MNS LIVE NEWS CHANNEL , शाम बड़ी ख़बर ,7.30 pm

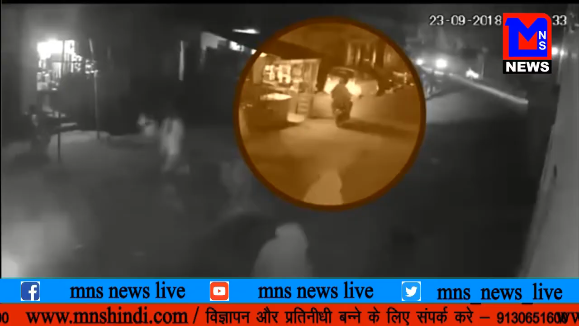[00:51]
देखा जाया सकता है कि कैसे बाइक सवातें अप्रादी सड़क की नारे रुके है और पूर्वा की मेयर की कार आते ही घेर कर AK47 के आधादूं फाइरिंग करते है तो खबरों में आज के लिए बस इतना ही MNS News Live देखने के लिए MNS Hindi Application Play Store से आज ही डाउनलोड करें और हमारे चैनल के अपडेट देखने के लिए हमारा YouTube चैनल MNS News Live को आज ही सबस्क्राइब करें तब तक के लिए नमस्कार